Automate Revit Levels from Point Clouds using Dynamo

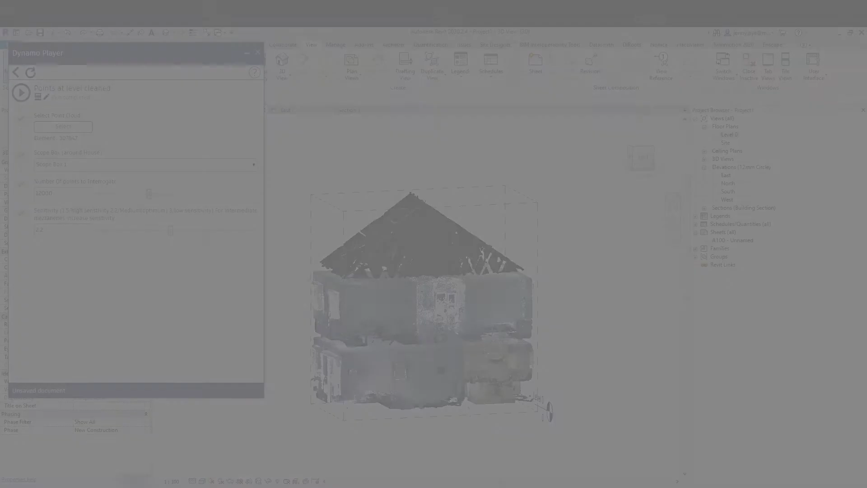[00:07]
Hi there, my name is Jonny, Man and Machine. In this video I'm going to be looking at Dynamo, Dynamo Player and a specific script I've created just to really showcase what is possible with Dynamo. This script is going to create levels inside my project using the point cloud I have in here. So the way that this works is I am using a third-party package called Sestrugi. So if you are kind of experimenting with Dynamo then that is where you'll need to
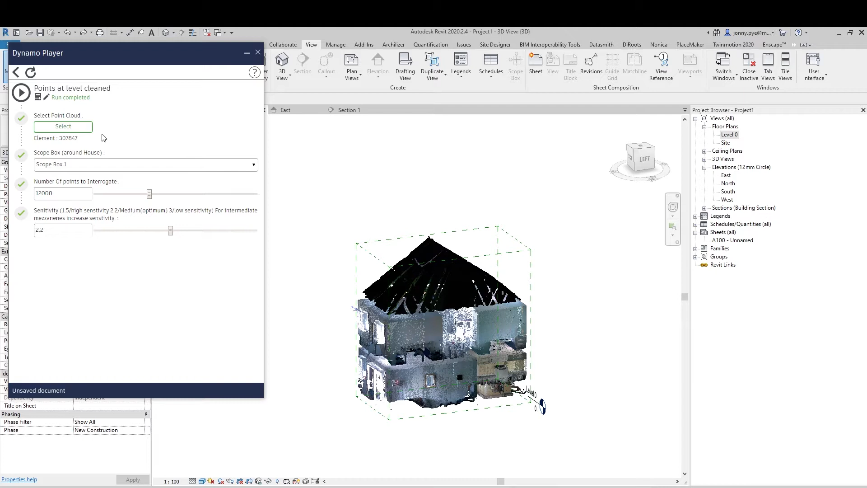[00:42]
go to kind of start your journey off if you were going to create this. So what my script needs to work is the first thing I need to do is select the point cloud I'm going to be interrogating. Easy enough. The second part is to choose a scope box and the reason that
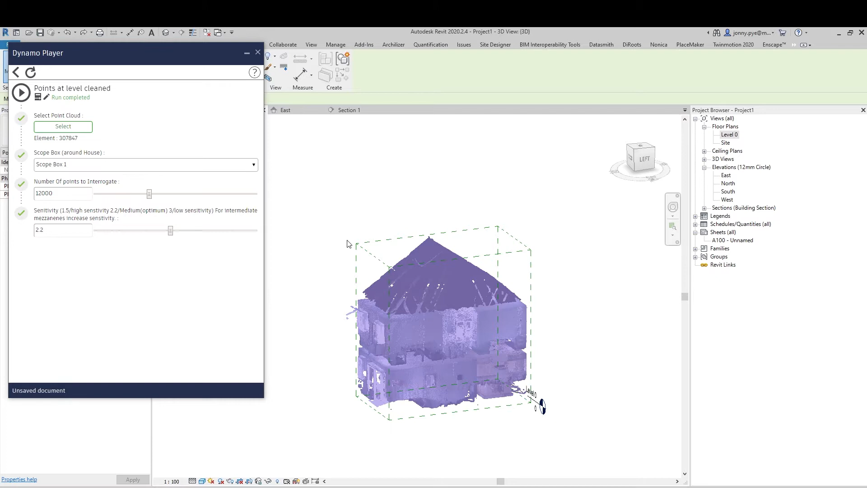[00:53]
this script works with the scope box is because you typically get point clouds with a lot of guff around them. There's trees, there's cars, there's roads. And what you need to do is just tell this script what is the building?
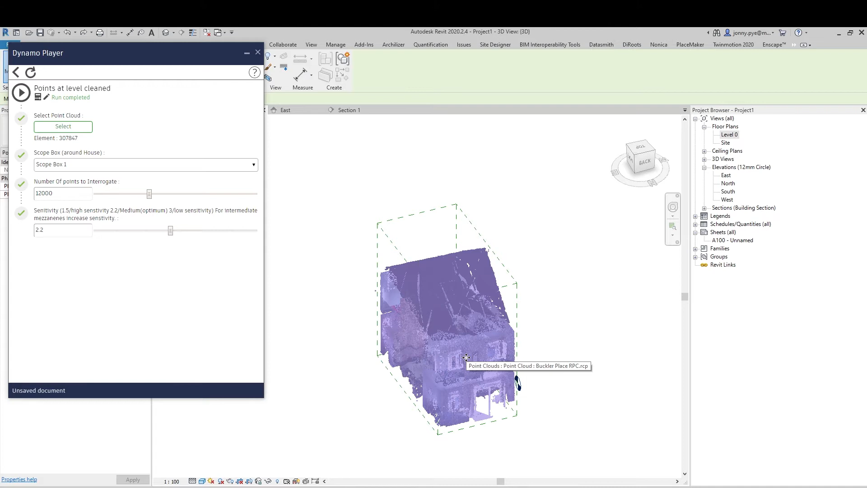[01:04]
Where is the building? Where do I need to take the points from? And so anything inside this scope box is where it takes the points. So once you've got the scope box set up you can set the number of points to interrogate. I may take this out. It's not really that necessary but you can increase it or decrease it a little bit. The more points the more accurate but it does slow the script down. The last option we have here is the sensitivity.